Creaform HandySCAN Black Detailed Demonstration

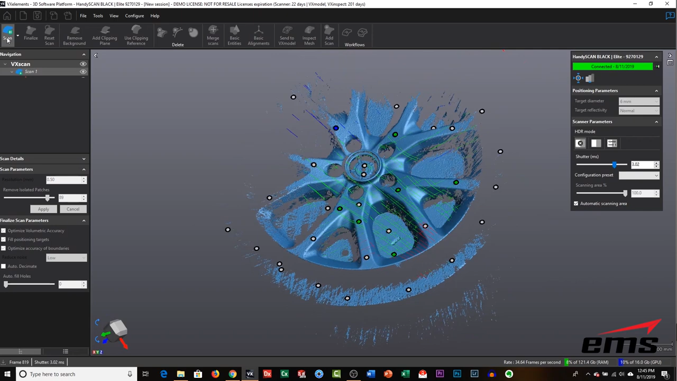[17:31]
really going to be key okay so having the freedom of movement because we
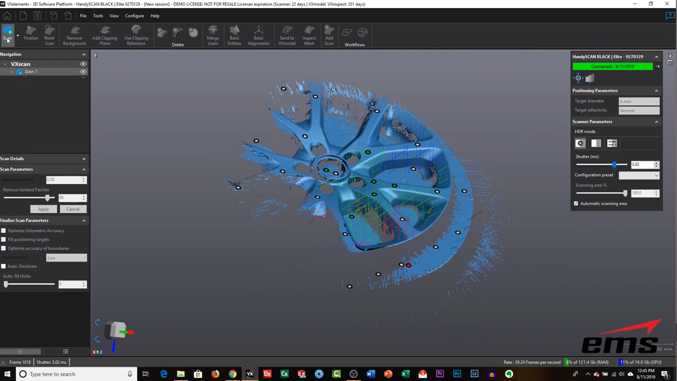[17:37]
we need to get that return back to those sensors but you can see you know traditionally we would have to dust this part or put tape or wax or talcum powder anything to dull the surface and we don't have
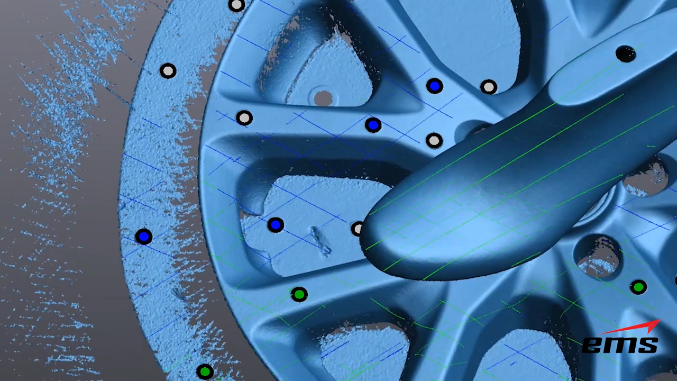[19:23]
i mean it's picking up all the little dents and everything on here and yet we're still getting the the wheel so if you need to manually adjust it you can i find the high contrast mode usually works very
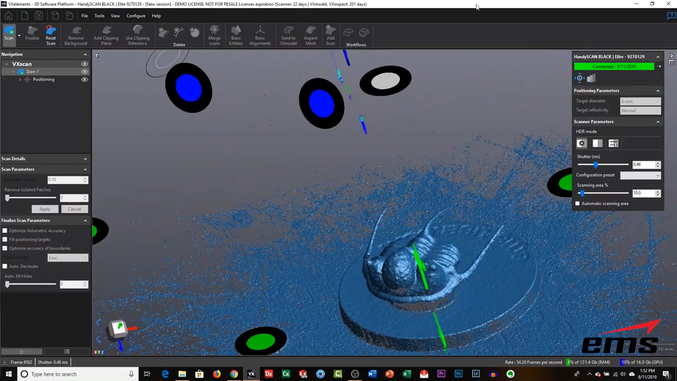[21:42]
printer you know you can make replicas of things but you can see we're getting the little arms
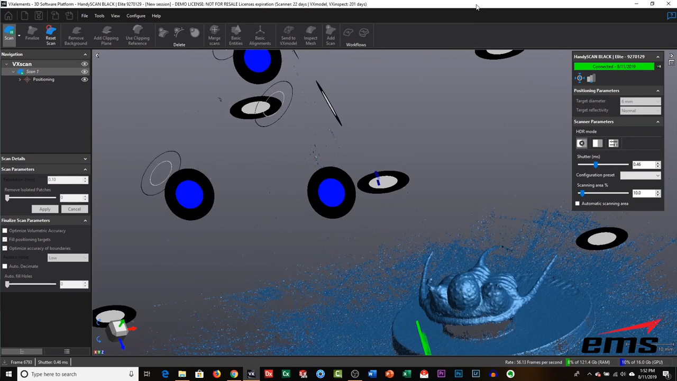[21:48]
or antennae uh as we go around and the
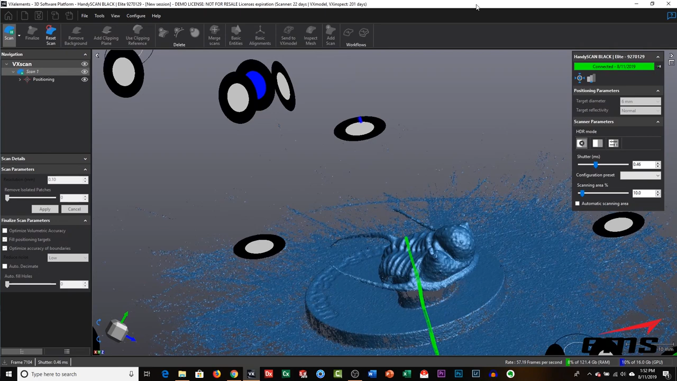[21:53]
reason i have the uh little triangles here is is i want to move down to get the sides of this the scanner is going to have